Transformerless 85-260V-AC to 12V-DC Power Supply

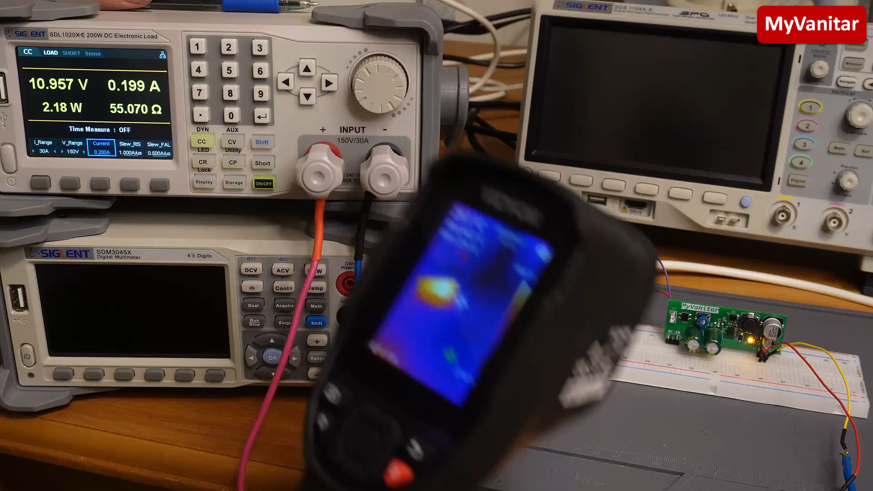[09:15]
i'm not sure if you can see the screen so it says the hottest spot is on the the switching regulator or the back converter regulator back converter chip around 51 or 52 degrees and the room temperature is around 28 degrees
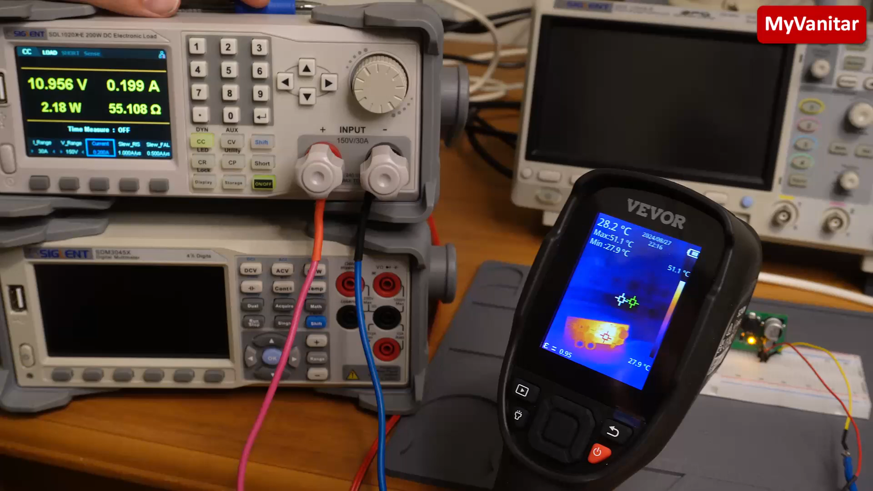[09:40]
On screen: spot 28.2°C, max 51.1°C, scale top 51.1°C, scale bottom 27.9°C
okay so 51 52 51 or 52
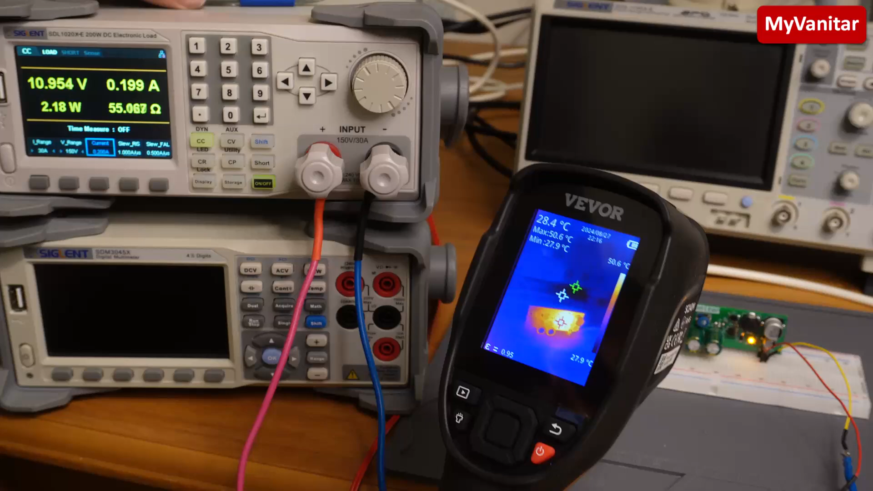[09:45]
On screen: spot 28.4°C, min 27.9°C
degrees is nothing for this board that it runs at